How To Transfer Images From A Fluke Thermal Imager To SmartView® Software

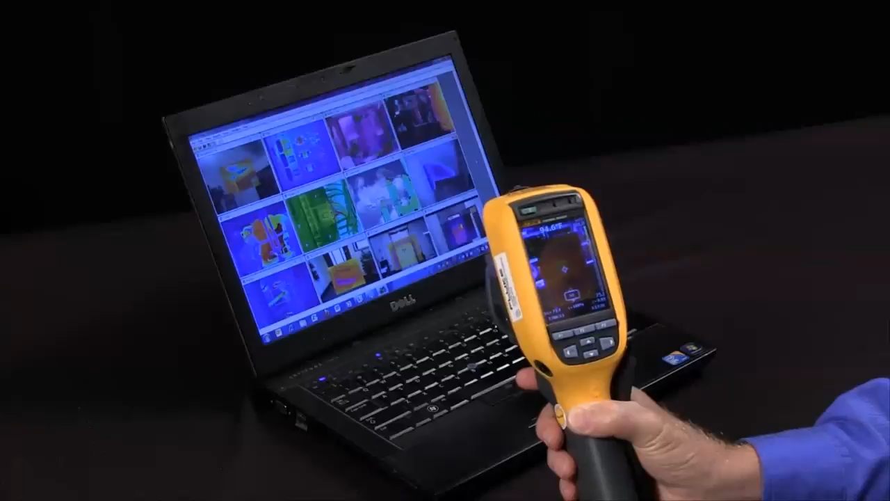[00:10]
Well, first we take the image, hit the save key, it will save it onto the SD card. Then we simply take the SD card out of the Thermal Imager, place it in our computer.
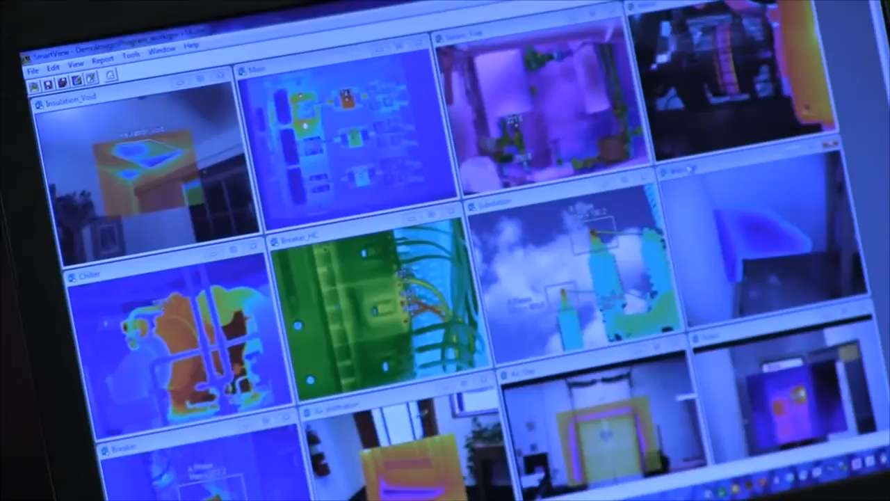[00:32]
I then just open the software, go up to the file, and then where it says open, I just simply hit the open key.
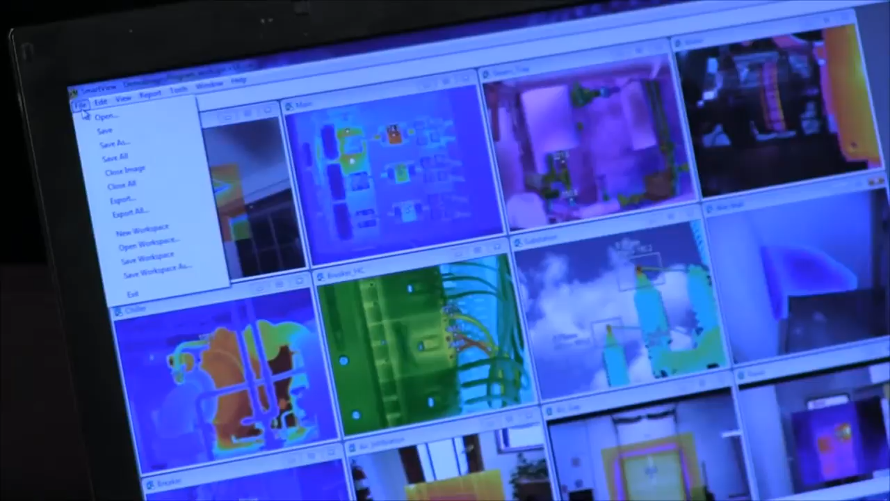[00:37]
I make sure I'm reading from the SD card.
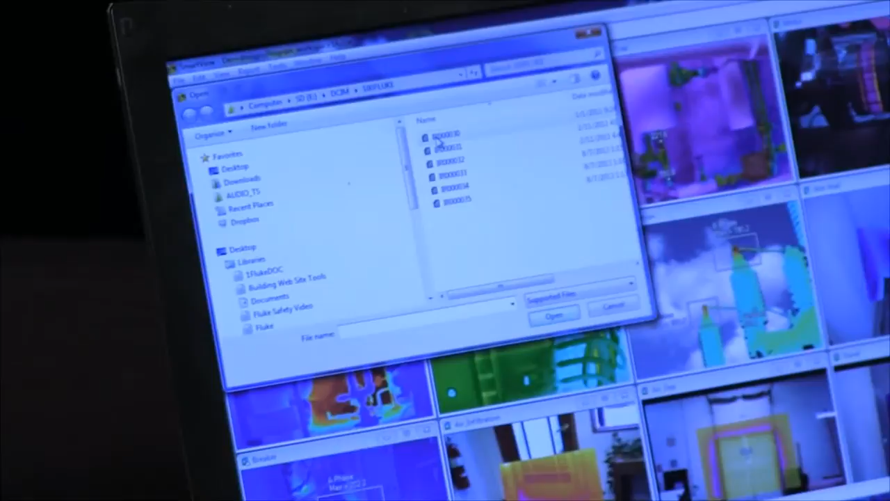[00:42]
And then the easiest way I found is I just select all the images and hit open, and it will automatically open the images that are saved there.
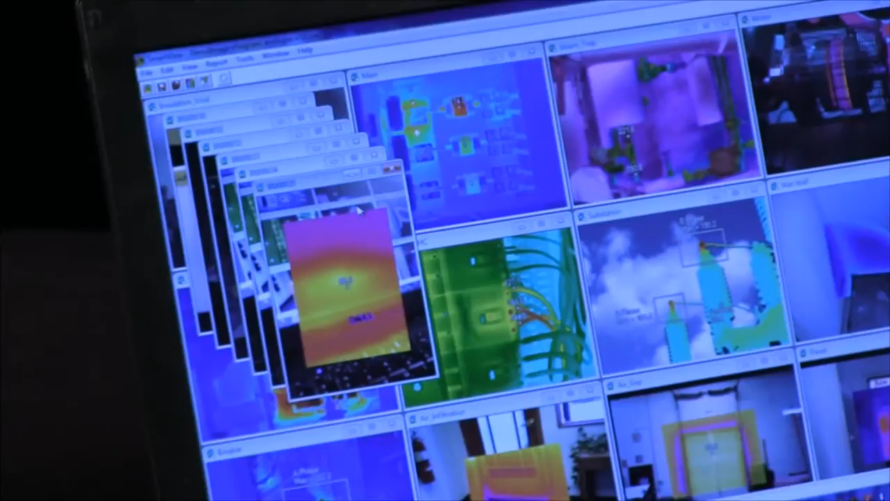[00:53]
And then I can click on an image and edit it and determine how I want to use it.
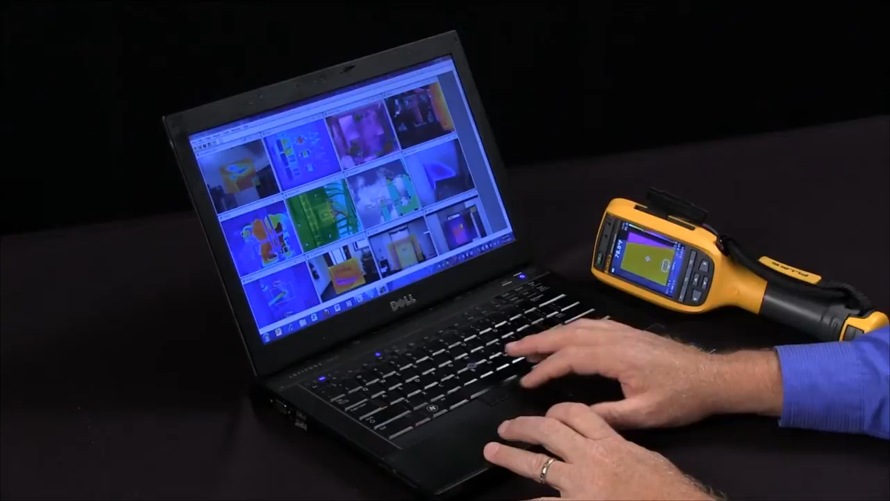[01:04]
I tend to do this because then it shows all the open images that were on the card,
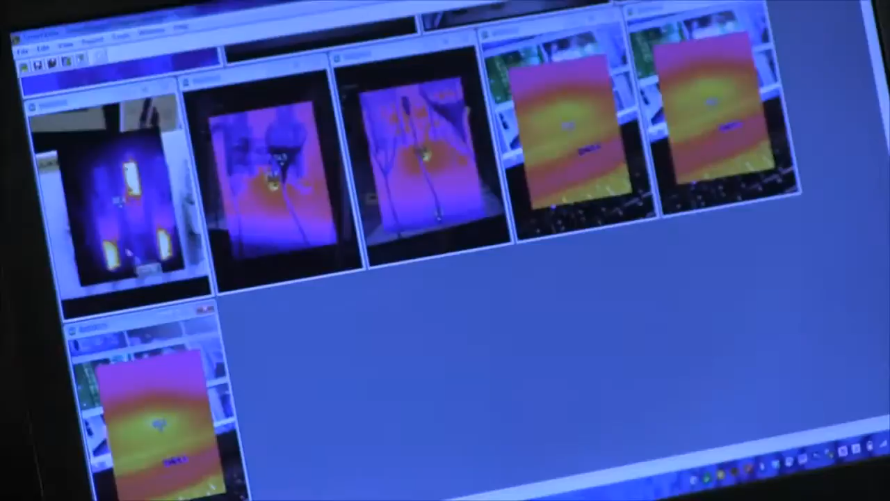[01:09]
and I can simply select the image that I'm interested in.
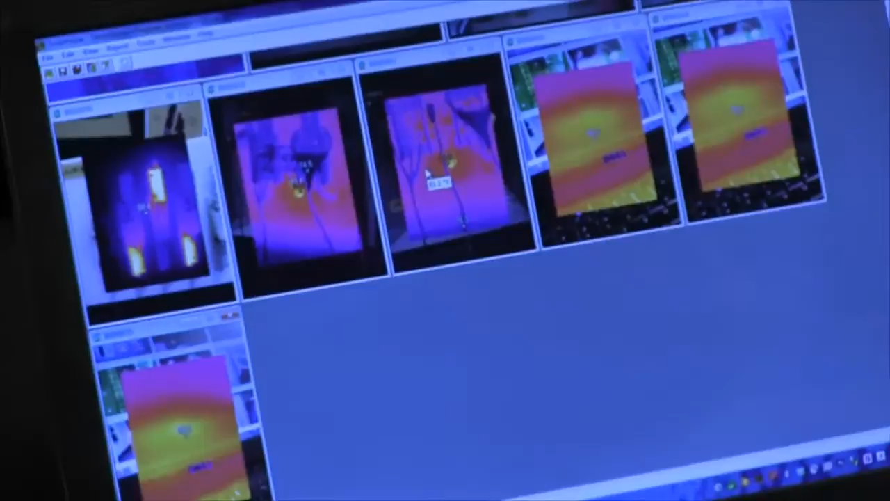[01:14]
So that's how we transfer images from the Fluke Thermal Imager into our SmartView software.
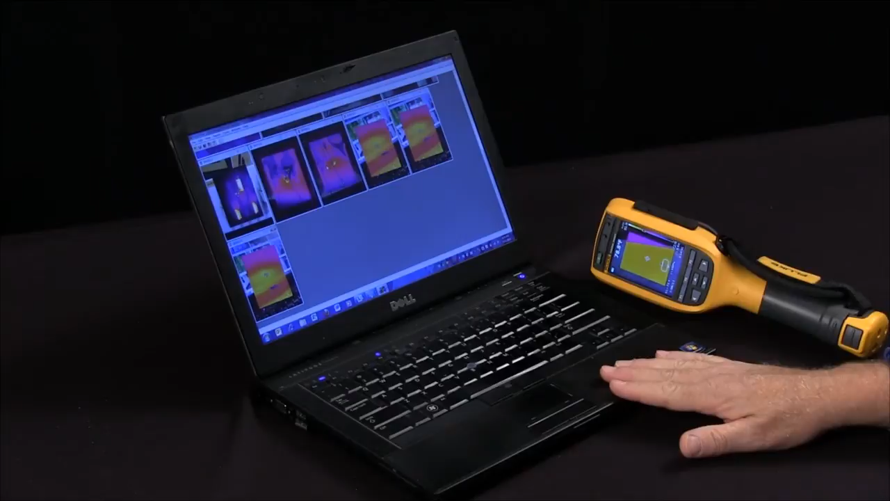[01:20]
And I can select the same page that I've got. This is an immediate device that you do.